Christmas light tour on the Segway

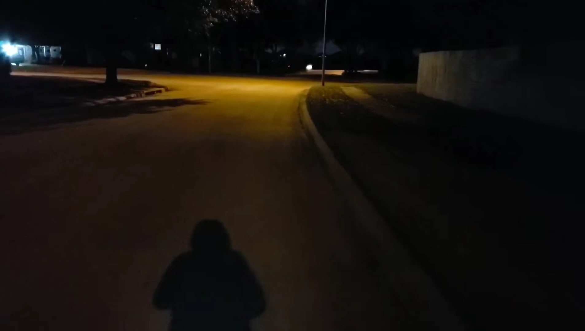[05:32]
Getting that speed up. Think we're going to go left. Think I see lights. There we go.